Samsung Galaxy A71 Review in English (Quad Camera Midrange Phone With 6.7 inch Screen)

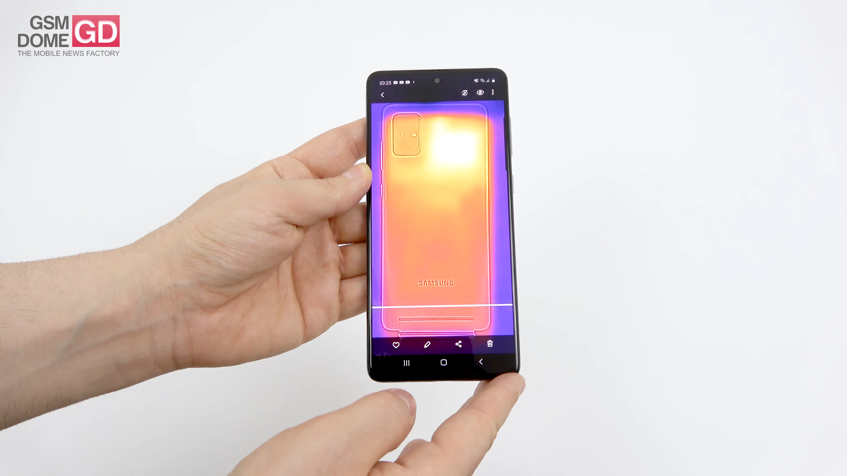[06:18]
Here you can see the heat map with pretty good dissipation and the warmest point being next to the camera but not in an exaggerated fashion.